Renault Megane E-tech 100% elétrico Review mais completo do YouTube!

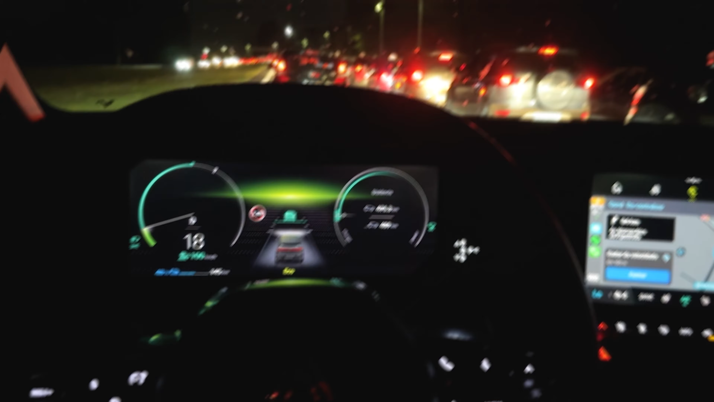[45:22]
bom galera, então já se passaram aí, mais ou menos, uma hora e meia, de viagem,
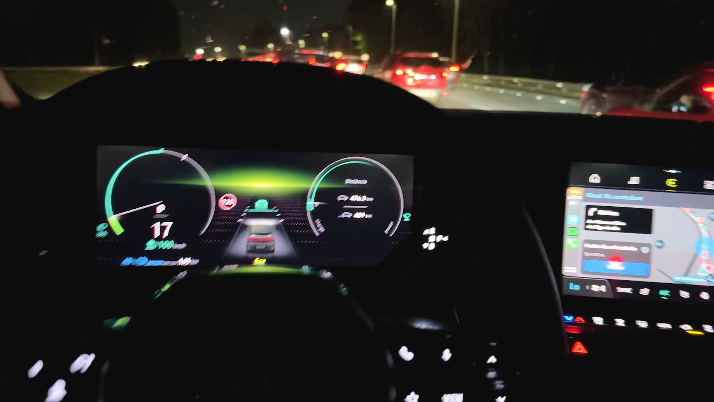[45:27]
uma hora, uma hora e meia de viagem, ainda estamos aqui, com 145 quilômetros, de autonomia, 48% de bateria, e a nossa chegada, pelo Waze,
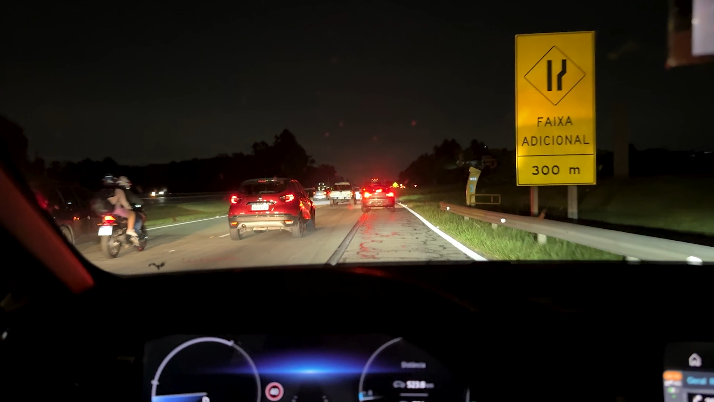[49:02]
sabe, em alguns momentos, acelerando, aí a 140, a 150, então,
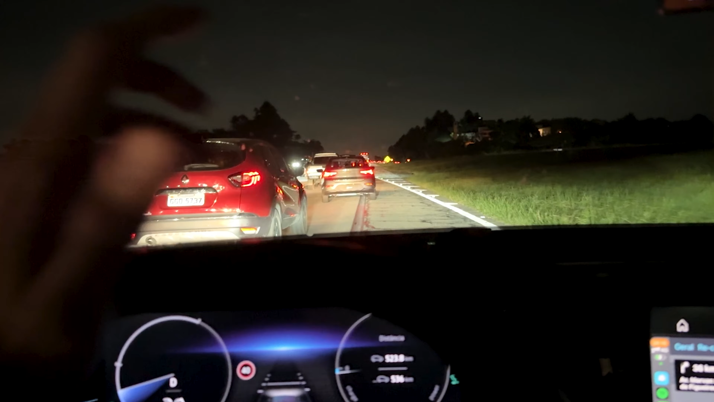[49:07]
não é que eu vim, pisando em ovos, não, e ele está mantendo, o que dá na ficha, os 327 pisando, então, é interessante, ou seja, no modo econômico, ele deve bater, quase 400, de autonomia, aí. Galera, o único barulhinho, que eu percebi no carro, o carro,
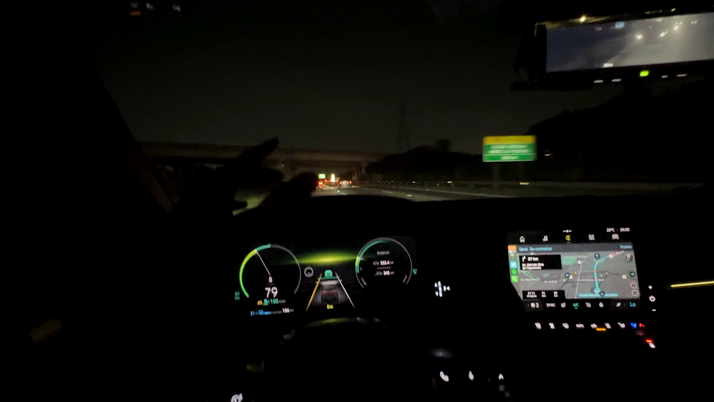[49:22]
ele é muito íntegro, eu acho que pode ser algo, dessa unidade, mas quando você está, numa velocidade baixa,